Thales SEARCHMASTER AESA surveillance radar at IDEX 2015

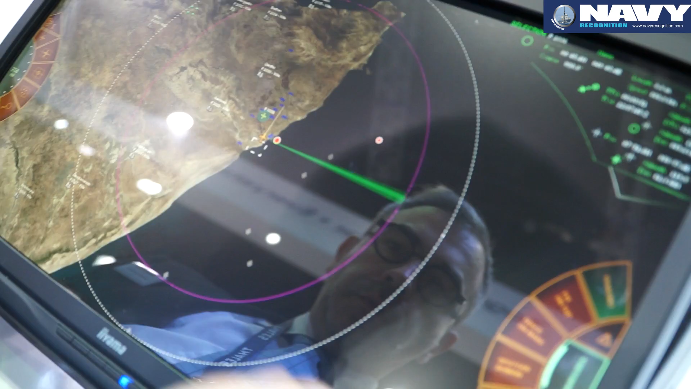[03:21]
So you have here one console version, so mainly for maritime surveillance.
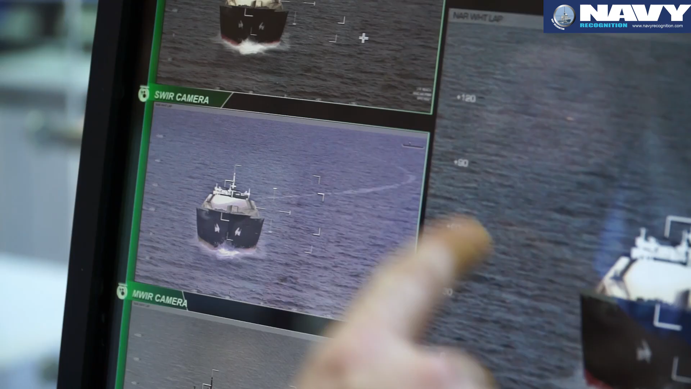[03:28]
And we are currently developing the touch version of AMASCOS.
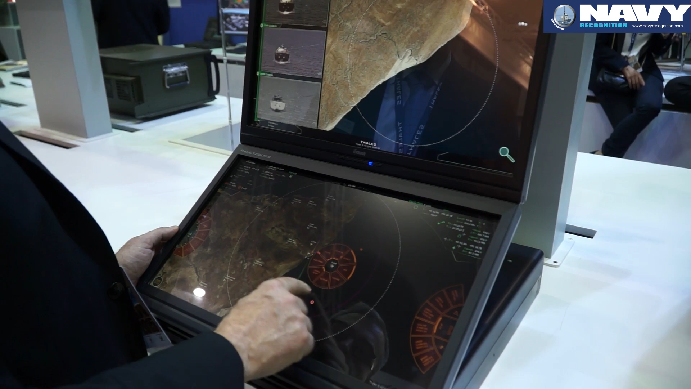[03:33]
It means that in the next few weeks we will have a maritime patrol version of AMASCOS that will be fully touch HMI.